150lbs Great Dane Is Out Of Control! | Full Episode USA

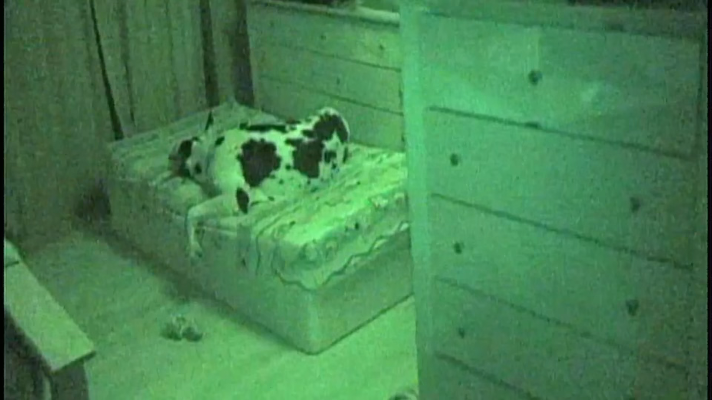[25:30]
And I think he just got startled there. He was asleep, dead asleep, and Abby's movement startled him.